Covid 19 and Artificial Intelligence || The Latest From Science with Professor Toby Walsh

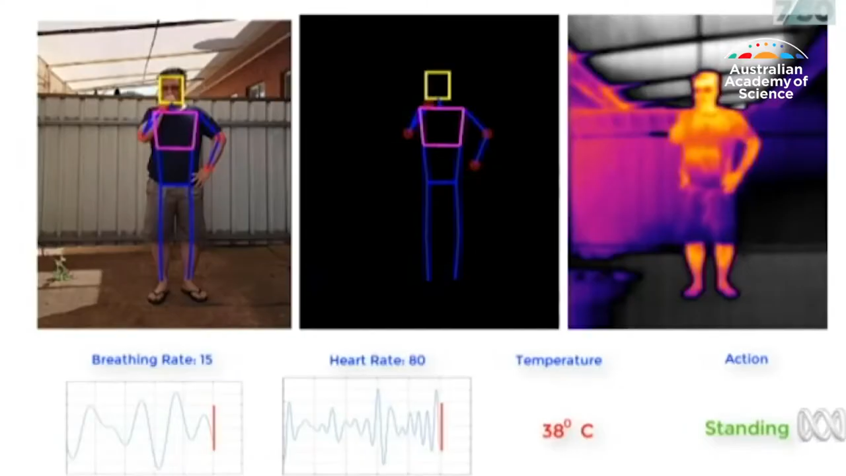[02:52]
be coughing in a crowd and also
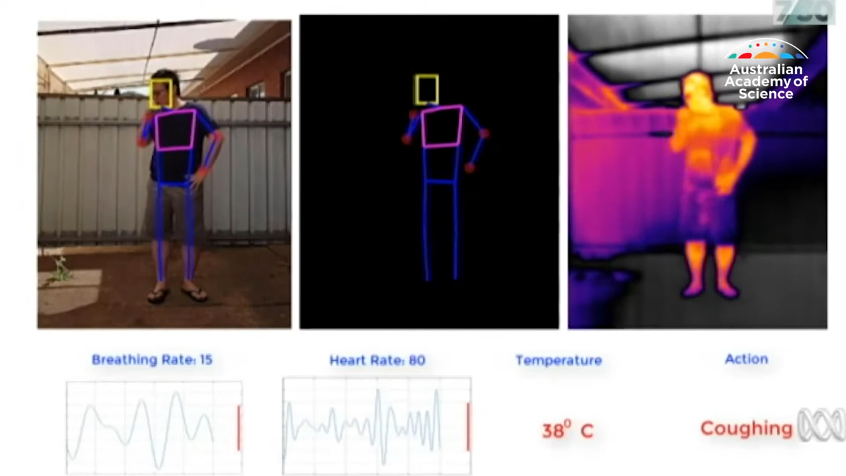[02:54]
reading their temperature using thermal sensors and therefore you may be able to identify people who need to be monitored.